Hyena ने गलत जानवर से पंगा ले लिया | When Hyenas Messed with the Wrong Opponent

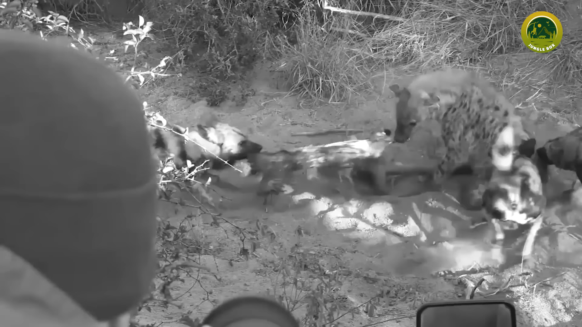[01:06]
اس خائنہ پر حملہ کر دیتے ان کتوں کو اٹیک کرتا دیکھ ہائنہ بھی جنتا میں آ جاتا ہے اور پلٹ کر حملہ کرتا ہے لیکن دونوں ہی جانوروں کا مون شکار کو چھوڑنے کا نہیں ہوتا کبھی بازی
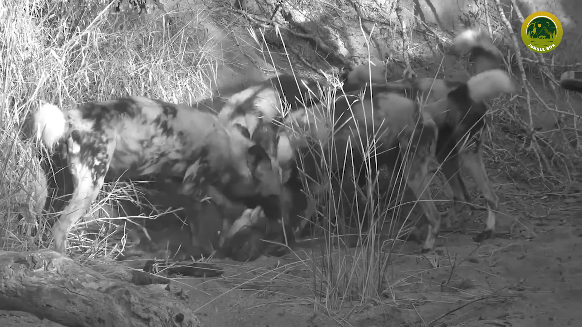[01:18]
ہائنہ اس کے پڑھلے میں آ جاتی ہے تو کبھی جنگلی کتوں کا پلڑا بھاری ہو جاتا ہے بہت دیر تک